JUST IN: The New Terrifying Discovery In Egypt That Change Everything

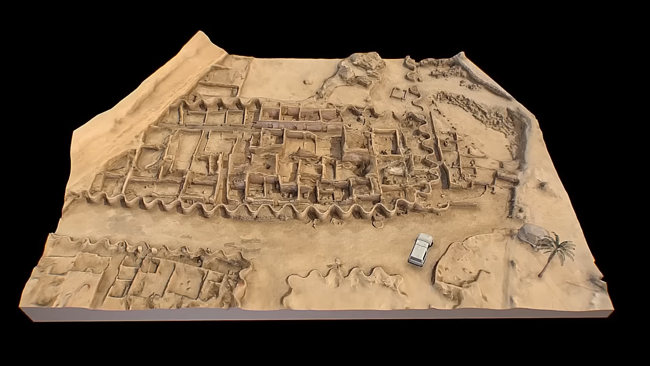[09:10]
This discovery was identified as the lost ancient city, known as Aten, or the lost golden city.